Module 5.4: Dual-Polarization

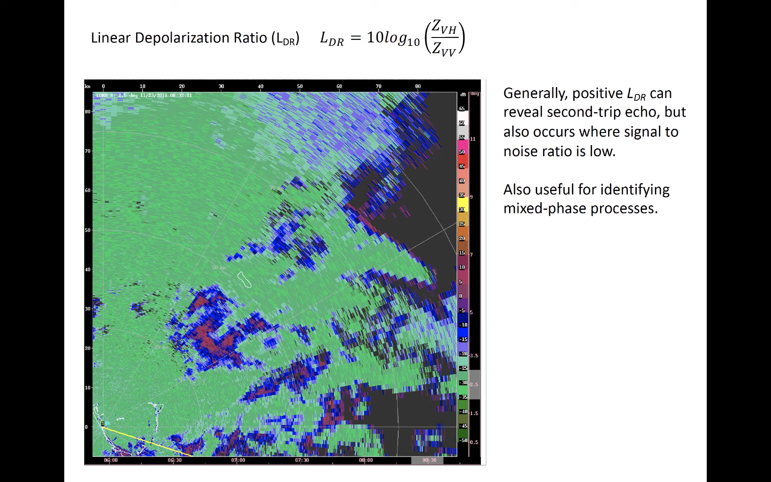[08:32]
A radar that transmits at a 45-degree slant angle simultaneously receives horizontally and vertically polarized components of the return signal. Such radars are not capable of measuring LDR because the transmitted waves are not orthogonal to one another. The differential phase shift, or PHYDP, is related to the difference in the phase shift between successive pulses between the horizontal and vertical polarizations. The difference between phase shifts and a single polarization are dominated by the radial velocity of the hydrometeors in a volume, as we saw before.
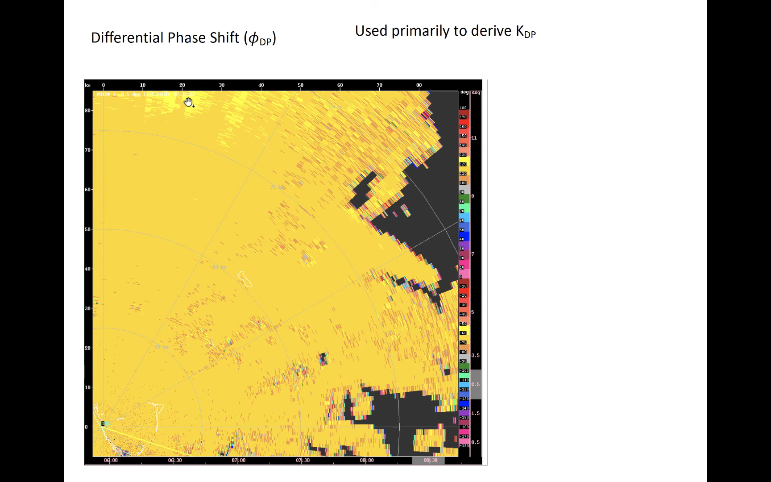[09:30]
PHYDP at one range is dependent upon its values that ranges closer to the radar as well, so you'll often see its value change relatively smoothly as a function of range. In this case, PHYDP doesn't really change all that much, although it does tend to change a little bit at far ranges up here in the top left. The specific differential phase, or KDP, is just half the radial derivative of PHYDP.